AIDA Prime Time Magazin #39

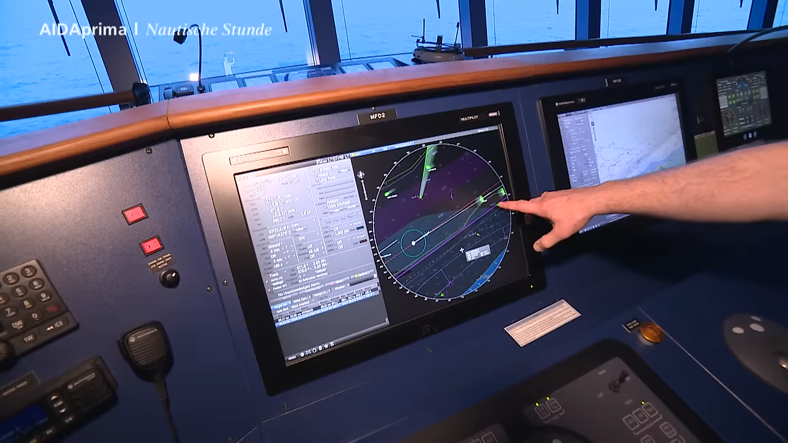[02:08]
Das ist ein sogenanntes AIS, Automatic Identification System.
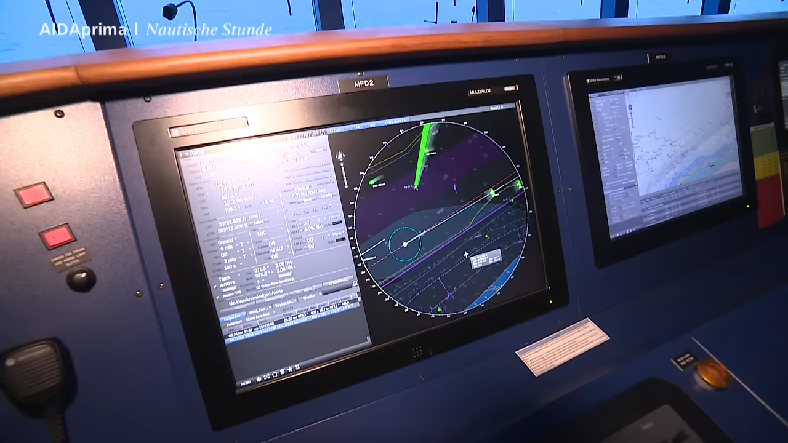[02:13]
So kann man genau die Schiffe sehen. Wie heißt das Schiff? Wo fährt es hin? Welchen Tiefgang hat es?